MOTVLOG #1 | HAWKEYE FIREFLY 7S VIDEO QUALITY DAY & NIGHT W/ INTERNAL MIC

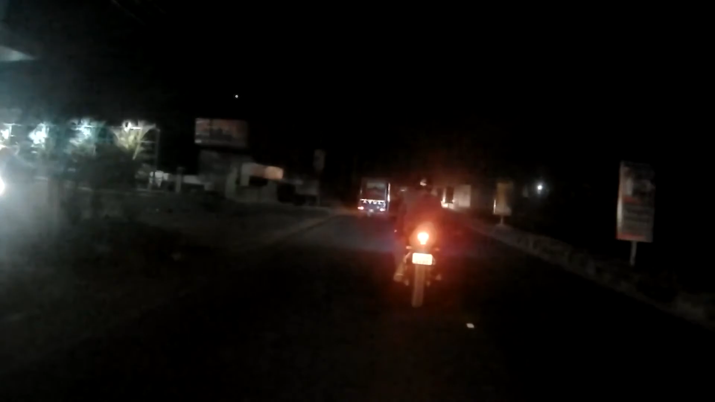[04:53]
We are on a city road since. That's why we don't have gas.
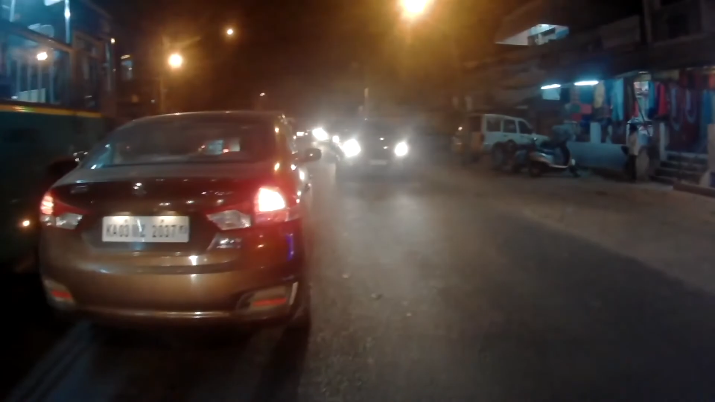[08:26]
This is Banargata Road, it's a single lane,
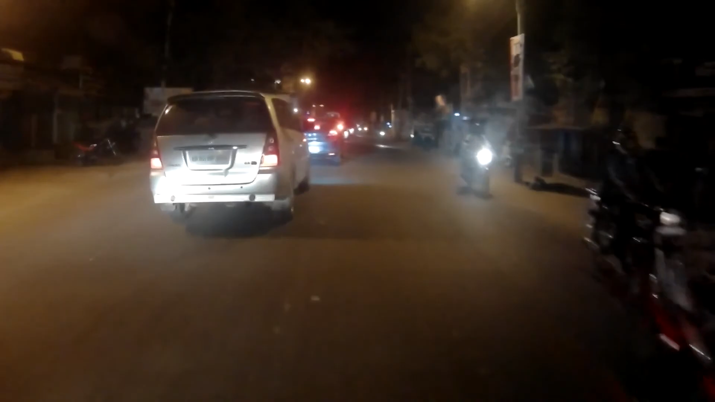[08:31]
straight highway, that's the BMW X1, previous generation. I really like the new generation you know, much beautiful, nice
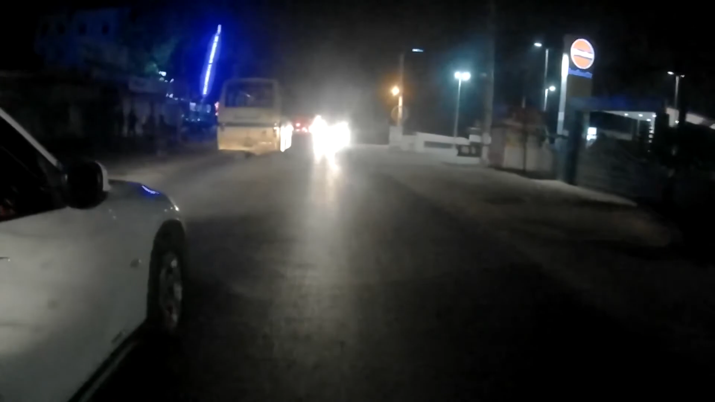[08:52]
overtaking but I couldn't go to the own oncoming traffic.
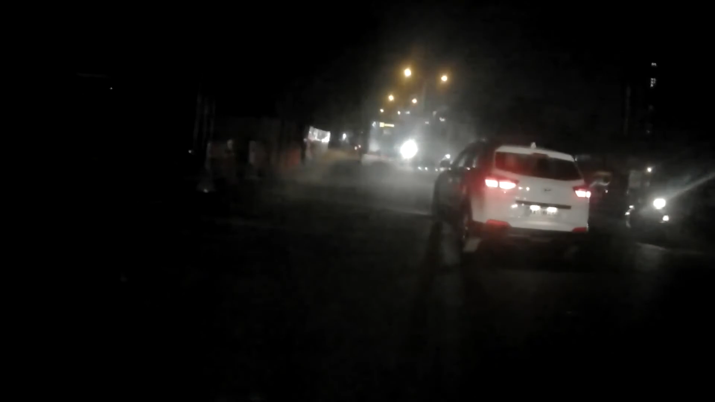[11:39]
By the way, I forgot to mention, I own a Yosin GT 650R. I know it's a beginner bike for all of you international people watching my videos, but it's one hell of a bike in India. It cost me around £5,65,000 when I purchased it. And you can see there is so much traffic, bumper to bumper, for around 2-3 km maybe.